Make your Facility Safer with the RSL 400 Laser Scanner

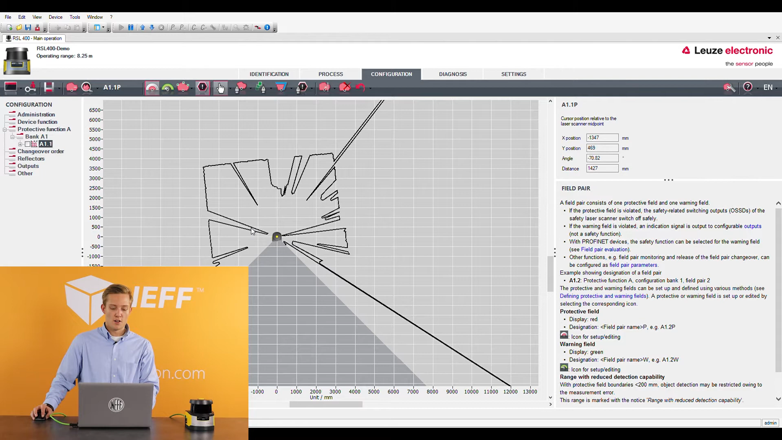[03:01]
As you can see here we're currently looking at the other room. So we're in a square room there's a lot of stuff up around me. If I zoom in closely here you're going to see this is my laptop and this is my arm so I can move my arm in and out.
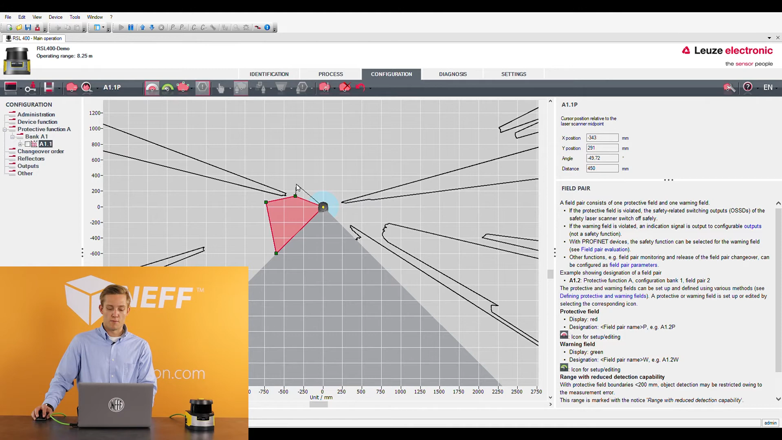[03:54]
So this is nice if you guys have posts or parts of your machine that are sticking out that you don't want the sensor to see. You can just come in and you can just box things out. So I'm going to box my laptop out here and there you go. Just set a unique protective field here.
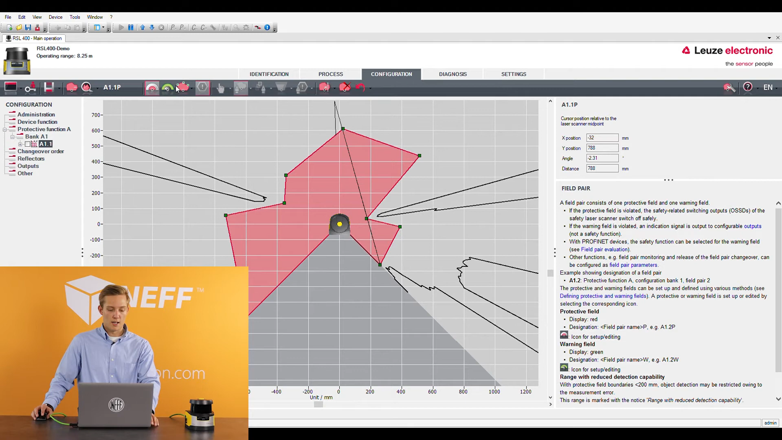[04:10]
So now I'm moving over to the warning field. You come in and you do exactly the same thing. I'm going to make my warning field just a square for this time. So it's going to be always tripped, but that's okay.